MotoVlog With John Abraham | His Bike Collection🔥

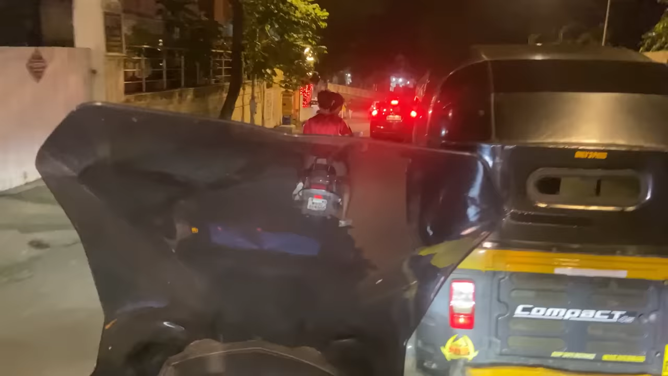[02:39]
First he introduced me to his bikes and now he's like, let's take a short ride. He got his Ducati V4 out